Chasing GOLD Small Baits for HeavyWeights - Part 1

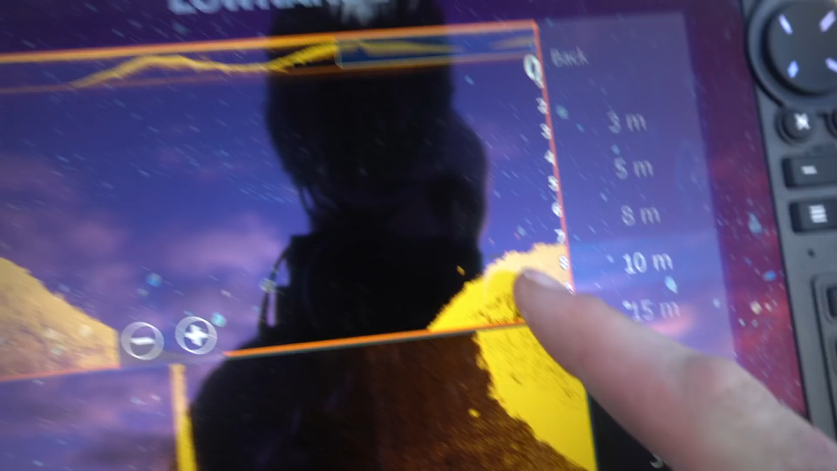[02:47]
2, 3. And then back before when I did a pass on the other side, you can see multiple fish.
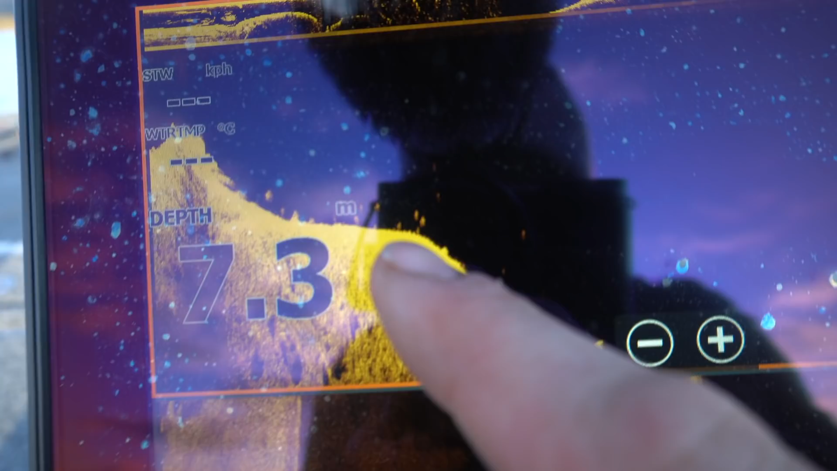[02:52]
On screen: depth 7.3 m
I don't know, there'd probably be at least 8 or so fish there.
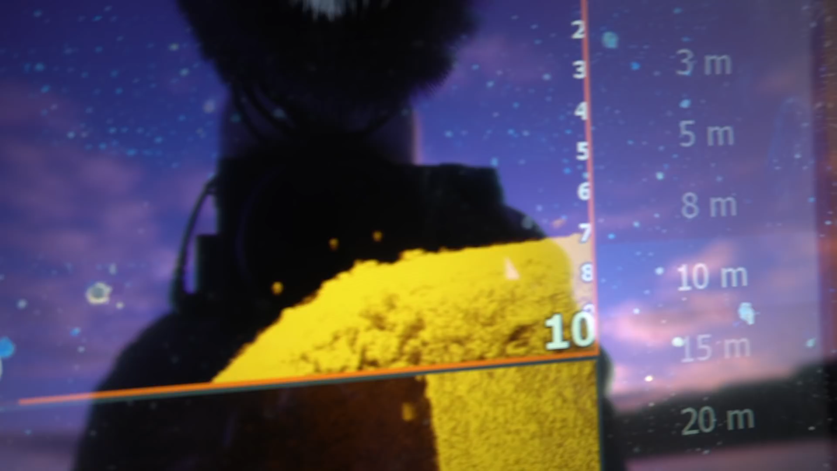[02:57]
To another one just come through there, and that's 6-7 meter mark. So we're gonna give it a go.
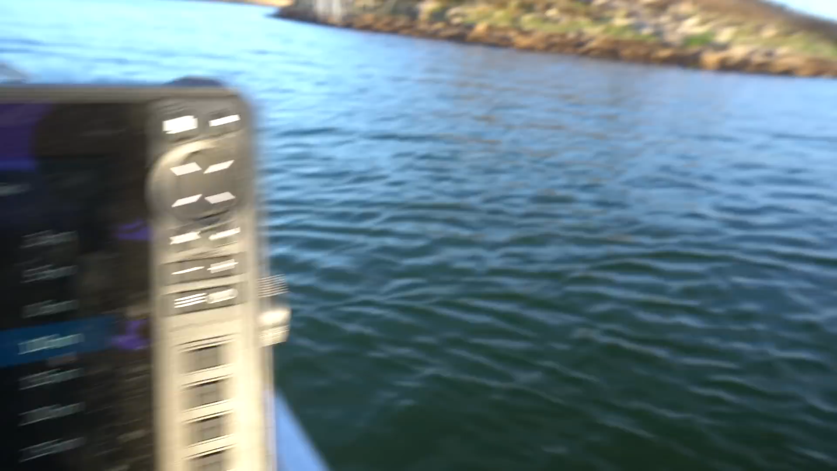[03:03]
There's a point there, and just to show you guys, there it is, there's a point.
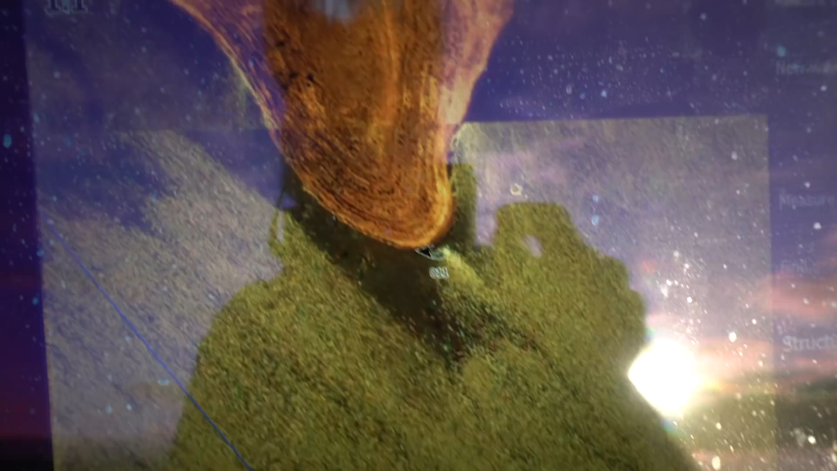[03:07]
I just marked it then when I had a few fish come past.